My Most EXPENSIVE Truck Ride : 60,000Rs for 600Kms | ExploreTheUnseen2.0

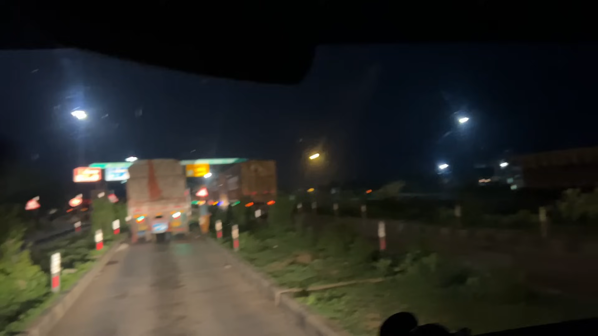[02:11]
यहाँ पे कितना पैसा? 30 रुपये यहाँ कटेंगे और फिर वहाँ देखते हैं वहाँ कितने देती है। अच्छा, मुझे लगा ये ट्रक उधर जाएगा, इन्होंने तो इधर ही मुड़ लिया। इसका देखो दोनों टायर मुड़ रहे हैं ना। हाँ, आगे हाँ, और पीछे दोनों।
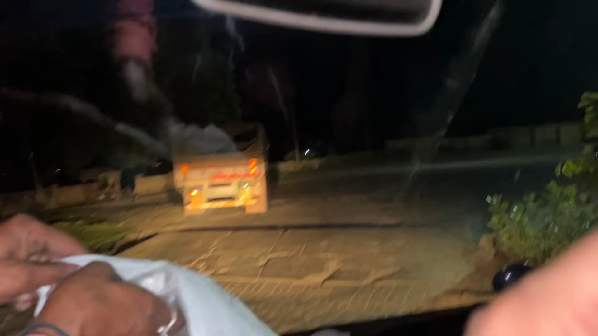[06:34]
तो वैसे ही हमें मेन हाईवे तक आते आते एकदम, यहाँ भी बहुत सारी गाय है
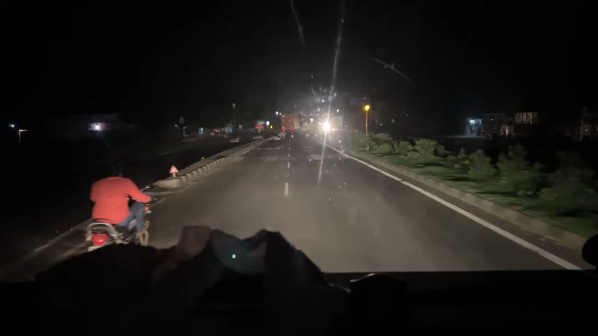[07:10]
देखना भैया गाय बचा के कोई किसी का कोई भरोसा नहीं है,